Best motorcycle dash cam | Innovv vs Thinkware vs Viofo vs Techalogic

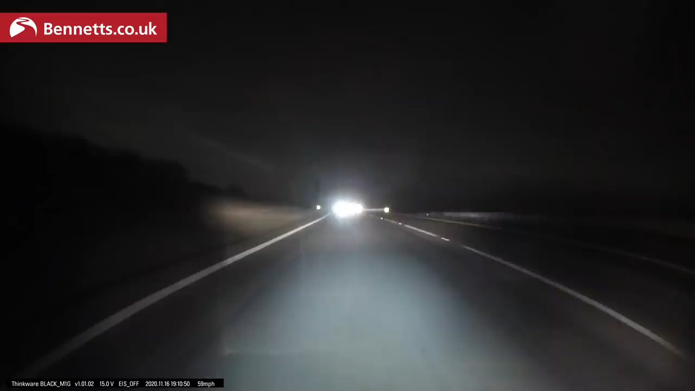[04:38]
Night footage is good though as you'd expect other vehicles headlights can flare out those number plates.